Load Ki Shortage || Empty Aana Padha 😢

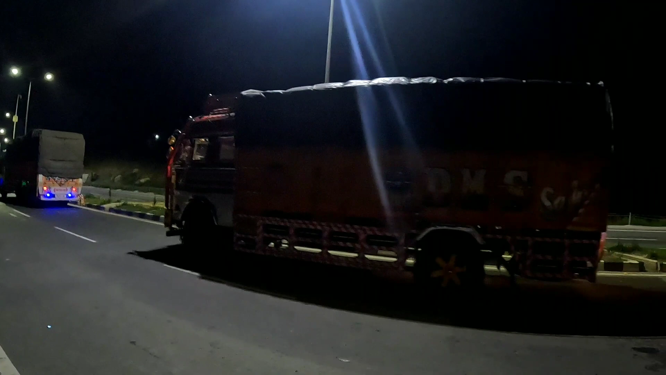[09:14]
बाकी अभी तक भी लाइन लगी हुई है, काफ़ी ज़्यादा जो है लाइन लगी हुई है, देख रहे हो डबल डबल लाइन लगी हुई है।
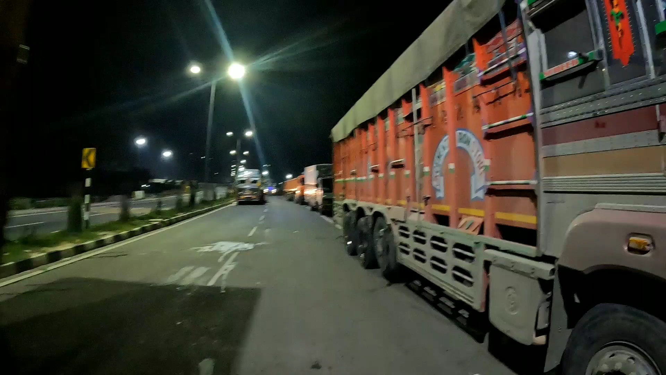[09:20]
बाकी हम बैठे हुए हैं अपनी गाड़ी में, भाई भी बैठे हुए थे, भाई की गाड़ियाँ यहाँ पे, ये कंटेनर वगैरह है, दिल्ली से ही कश्मीर चलते हैं। बाकी जो अमरनाथ यात्रा है तो वो अभी लंगर वगैरह जो है तो लंगर वापस जाते हैं,
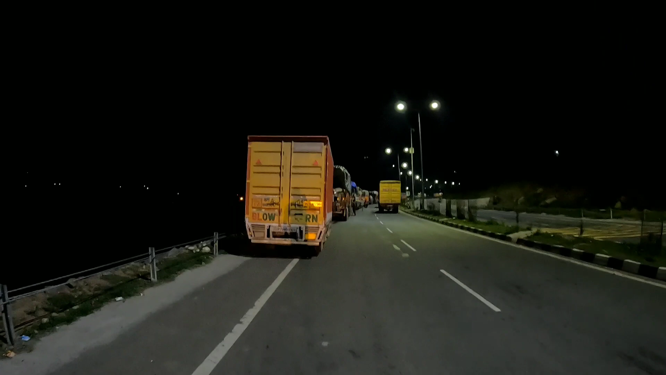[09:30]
क्योंकि अब जो है ना अमरनाथ यात्रा का जो है टाइम वगैरह जो है ख़त्म हो चुका है।
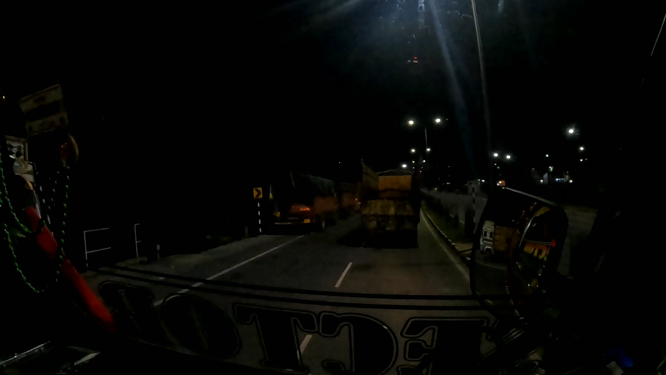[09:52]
खाना वगैरह खा के भाई निकल चुके थे वहां से। यहीं पे यार कहां से निकलना था, इतना दूर भी नहीं था। अभी 1 किलोमीटर आए हम वहां से जहां पे हम रुके हुए थे, लेकिन अभी हम बनाल से पीछे हैं।
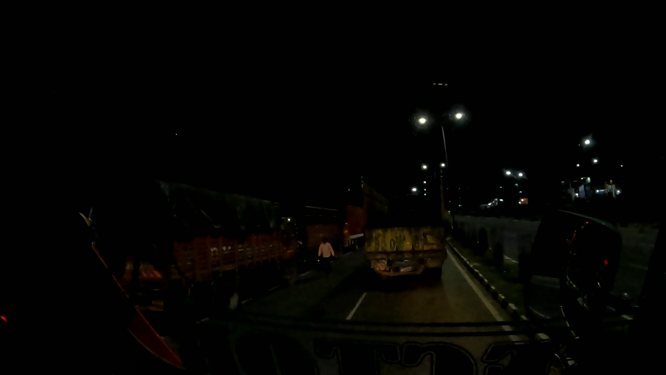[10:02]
यहां का नाम है बनाल रेलवे। यहां पे जो है तो अपना क्या कहते हैं तो रेलवे, यहां से ट्रेन जो है कश्मीर की तरफ चलती है।
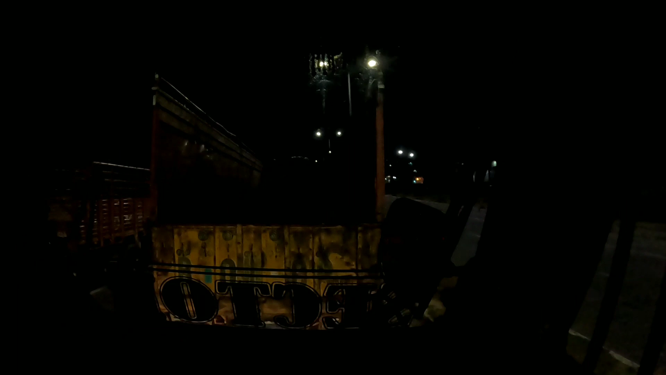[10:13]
ऊपर से आपको अभी तो अंधेरा हो गया, क्वार्टर वगैरह जो है रेलवे के काफ़ी ज़्यादा है, और यहाँ पे जो है ढाबे भी जो है काफ़ी ज़्यादा बने हुए हैं।
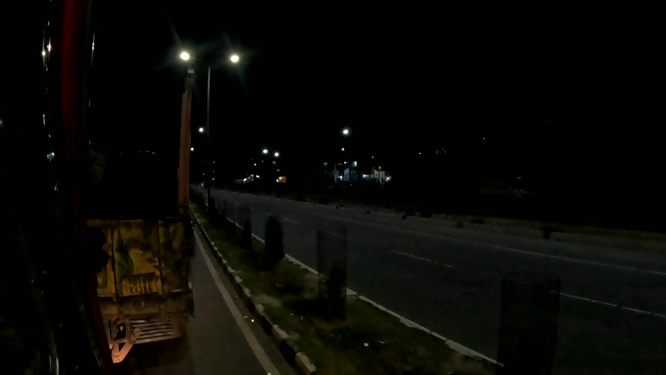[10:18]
बाकी जाम जो है काफ़ी ज़्यादा लगा हुआ है। पीछे भी अपने पंकुल भाई चल रहे हैं, बाकी भी 2 कंटेनर हो रहे हैं वो भी चल रहे हैं।
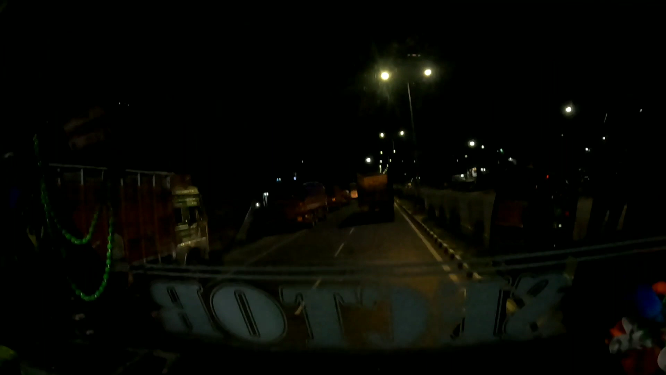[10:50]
तो भाई रात के बज चुके हैं अभी 12:30, लेकिन यहाँ पे देख रहे हो पंथाल में कितना जाम है।